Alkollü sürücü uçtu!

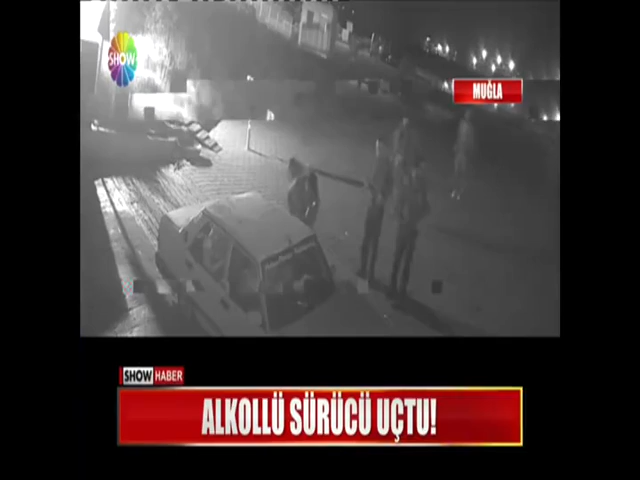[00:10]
Yardıma gelenlerden kaçarcasına hurdaya dönmüş araçtan apar topar çıktılar. Ehliyetsiz sürücü 2.95 promil alkollüydü.